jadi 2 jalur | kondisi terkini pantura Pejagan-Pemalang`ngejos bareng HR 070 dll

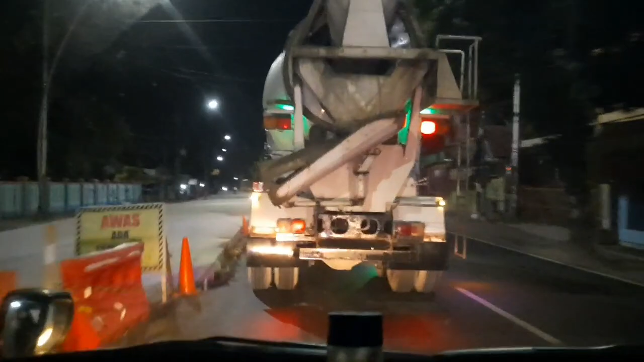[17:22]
Ya, perbaikan lagi di setelah Kota Tegal ya, Jalan Pantura.
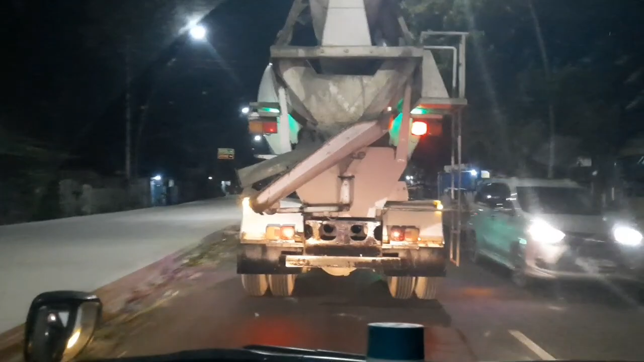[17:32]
Mampir dulu ke salah satu minimarket ya. Dari mana nih, Jumon?
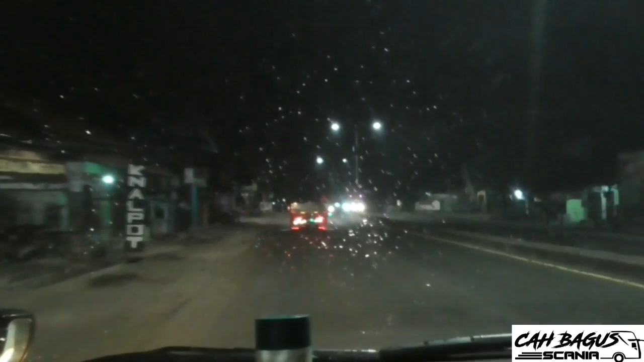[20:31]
Ada jembatan Gapura itu. Nah ini belok kiri. Ke desa wisata Blendung. Nah.